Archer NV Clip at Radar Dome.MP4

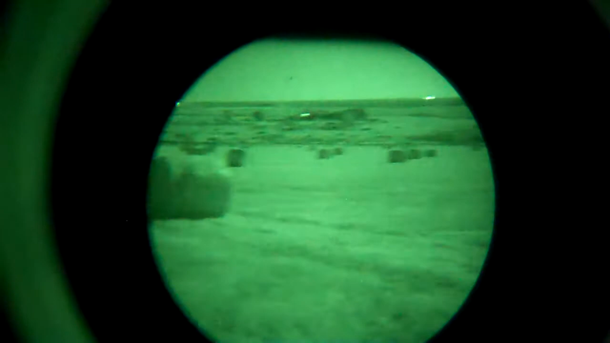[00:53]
The area has gone before. That's the ships at Anchorage.
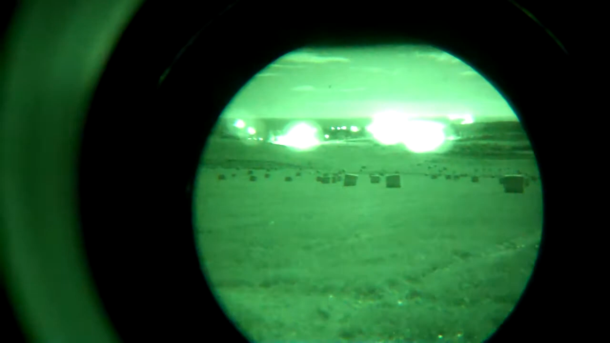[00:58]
They're only about 4 miles away.
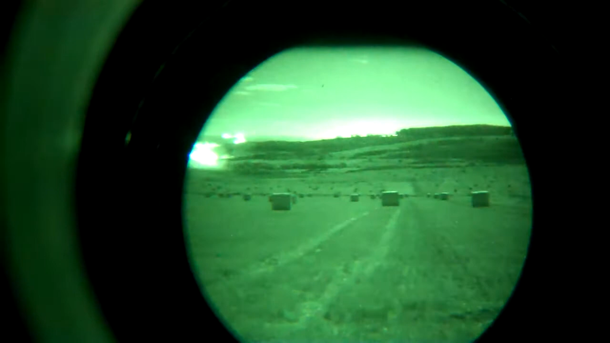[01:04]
It's almost directly above the camcorder now.
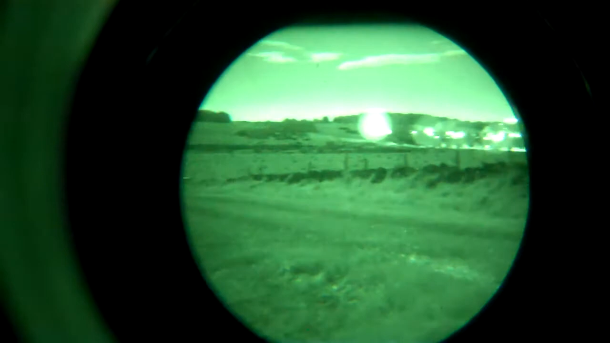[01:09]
And these are the lights of the town.
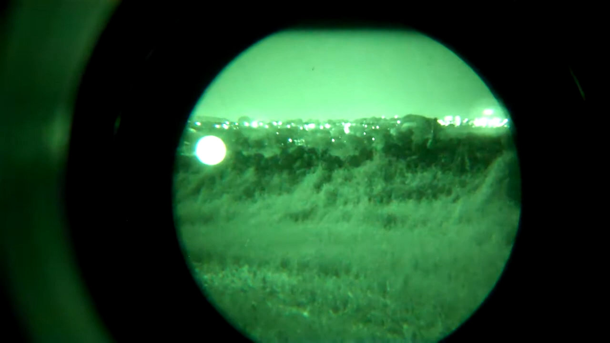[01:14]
They're about 3 miles away.
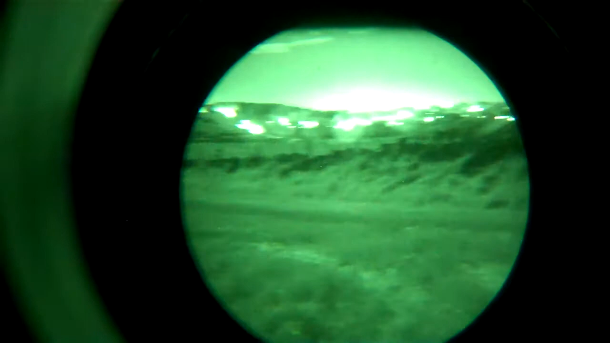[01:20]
As you can see, the field's been cut.
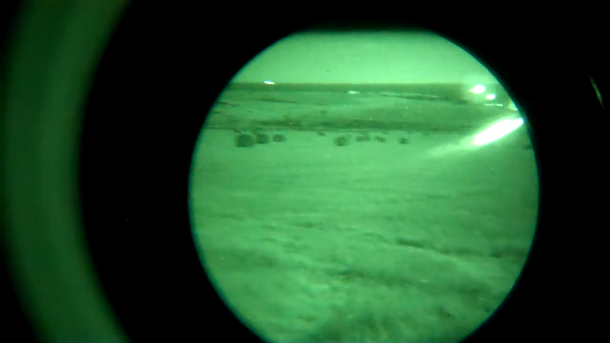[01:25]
There's loads of bales lying around.
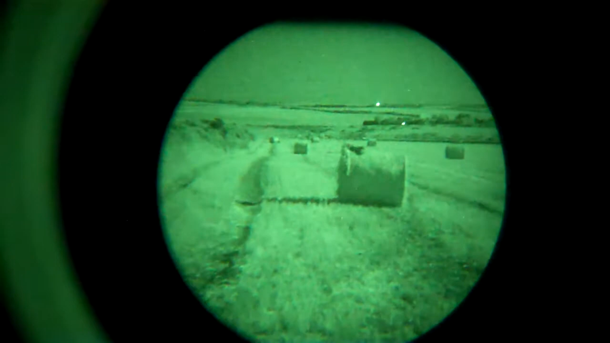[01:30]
On that bill there, there's two rabbits which I've shot over there. And I want to touch the Archer to my rifle. See if we can scan that in. It's around about 30 yards away.